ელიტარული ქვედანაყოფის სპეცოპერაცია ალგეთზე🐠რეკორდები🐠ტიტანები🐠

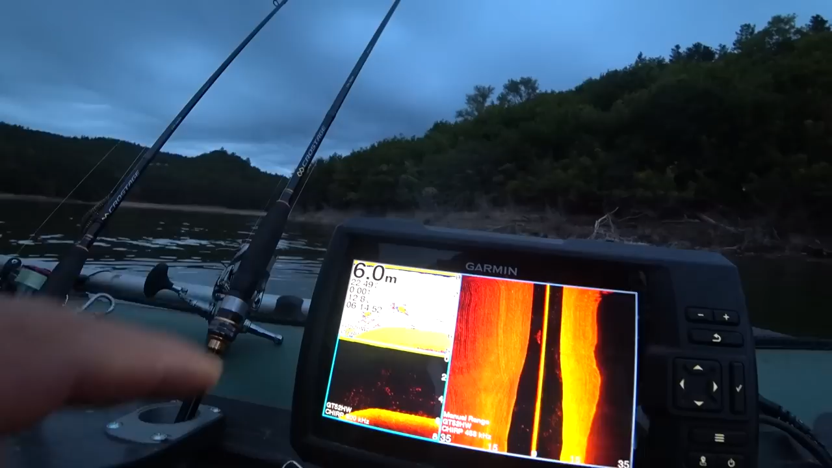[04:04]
On screen: depth 6.0 m
ესე იგი წყლის ტემპერატურა არის 22 გრადუს ნახევარი, 22 გრადუსი და 59 მილიმეტრი. სიღრმე გახლავთ 16 ნახევარი.